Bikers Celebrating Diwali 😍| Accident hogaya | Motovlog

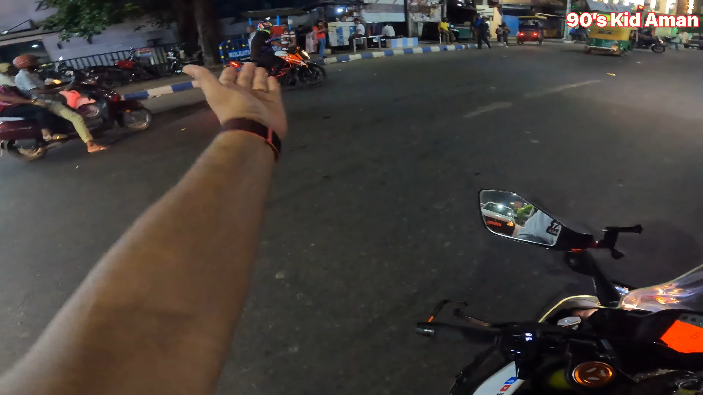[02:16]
परा सही फील आता है राइडर है बहुत ही सही राइडर है अपना
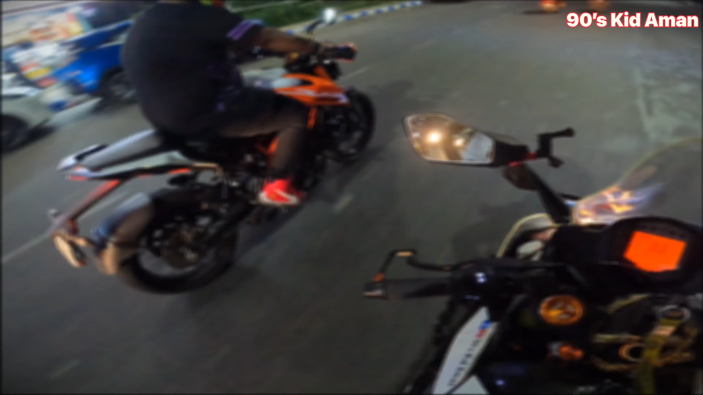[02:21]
अब भाई को नहीं सुनाई दे रहा है भाई थोड़ा रेस करना चाहते हैं अरे यार हम पो रेस में सब हरा देगा क्या तो देख लो यह एक छोटा सा ड्राइग है तो
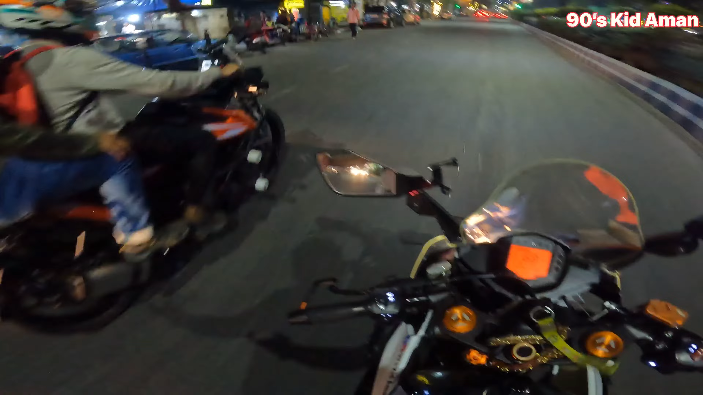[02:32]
हम जीतेंगे हम किसी को जीतने दें� और हम आगे निकल गए हैं और यह सिखनल है यहाँ थोड़ा धीरे भी चलना पड़े का क्यामरा देख रहा उपर ते तो बेसी के लिए आज हम लोग का
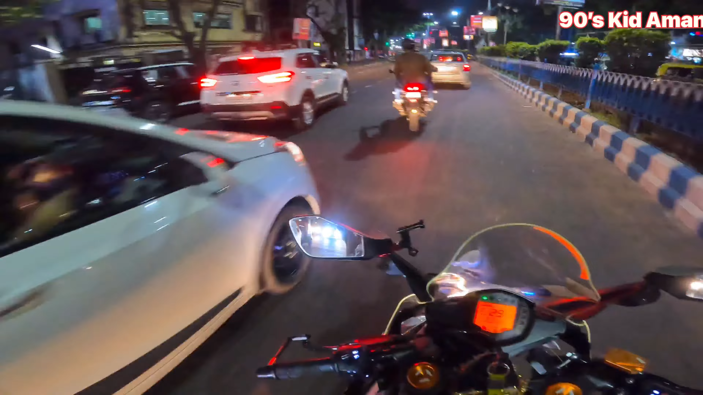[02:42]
वही है आज का तो वीडियो ऐसी सिंपल में बनाने को इस रखा हूं कि जो नॉर्मल हम नों निकले हैं बाइक लेके मा